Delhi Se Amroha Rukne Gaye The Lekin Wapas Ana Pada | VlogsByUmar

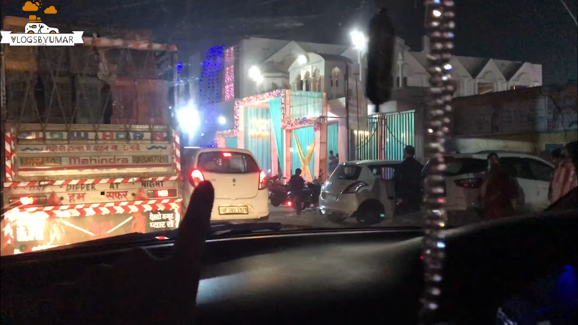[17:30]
से है यह शादी यहां पर अभी दिखाता हैं तो साइड में
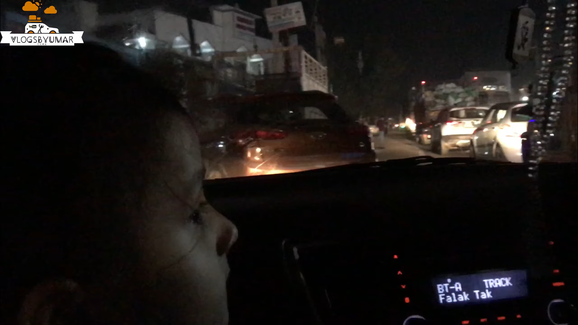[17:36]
गाड़ी लगा है ने शीषा साफ करने के लिए देखर हो कितना जादा जाँ है वहां से यह
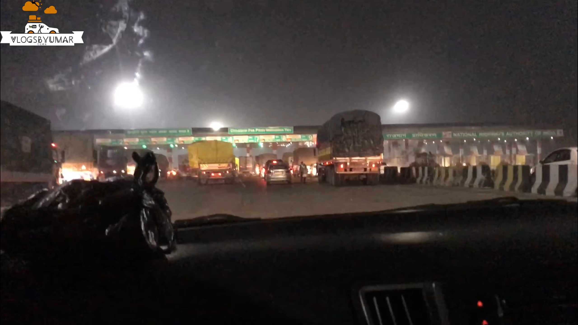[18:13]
सेकेंड टूल बोथ पर जो रास्ते में पड़ता है और इसका नाम यह लिखावा है चर चरजर्सी फ्री पी प्लाजा वेलकम तो कहर यह है और ट्रकों की लाइन हो तो घर होती है लेकिन जाते में हमें इतनी द